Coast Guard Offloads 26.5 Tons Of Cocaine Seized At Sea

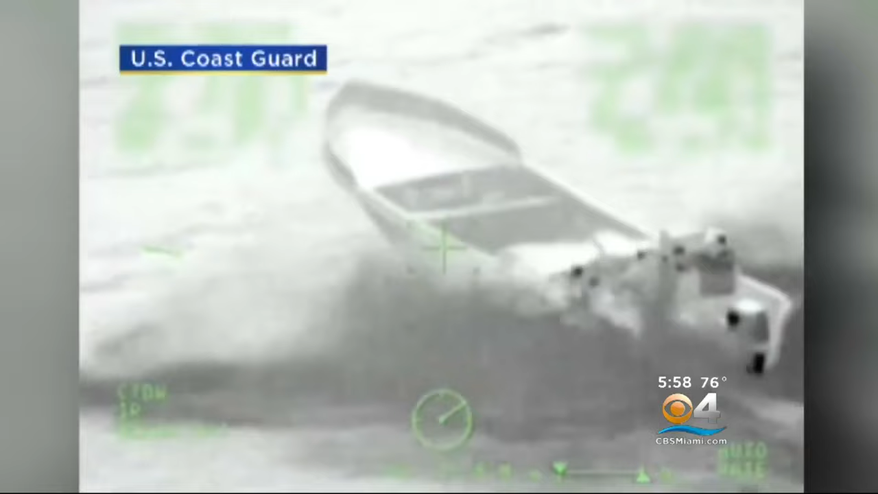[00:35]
A GO-FAST BOAT SPEEDING WITH SUSPECTED COCAINE ON BOARD AS A U.S. COAST GUARD CREW CLOSES IN ON THEM.
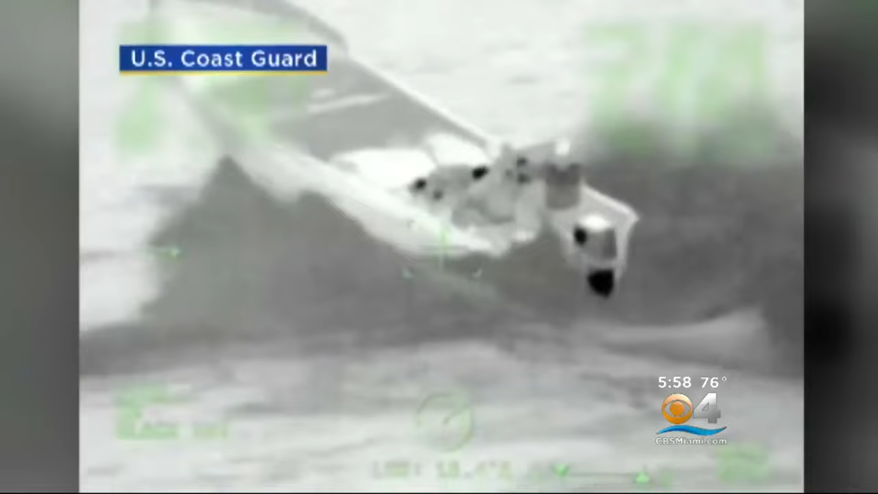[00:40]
THIS SURVEILLANCE VIDEO FROM THE COAST GUARD SHOWS THE PEOPLE ON BOARD THE BOAT DUMPING THE SUSPECTED DRUGS OVERBOARD.
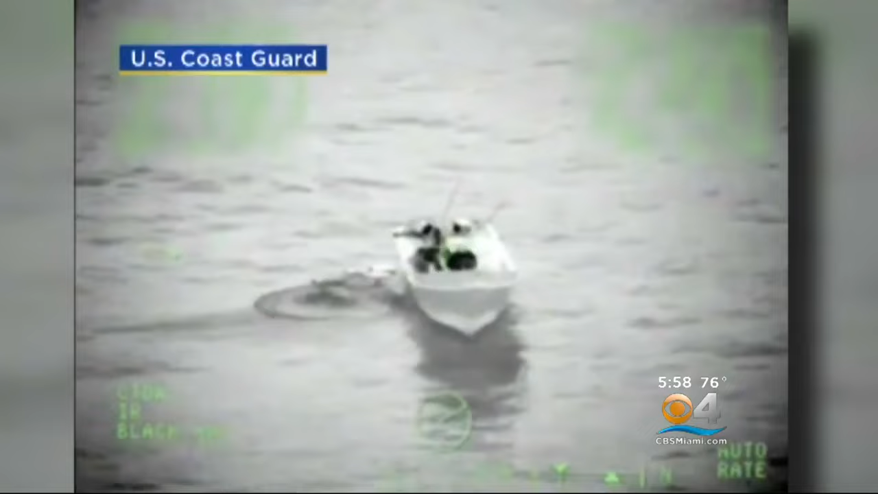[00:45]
THOSE DRUGS ARE AMONG THESE 26 TONS OF COCAINE GATHERED ON BOARD THE COAST GUARD CUTTER, HAMILTON.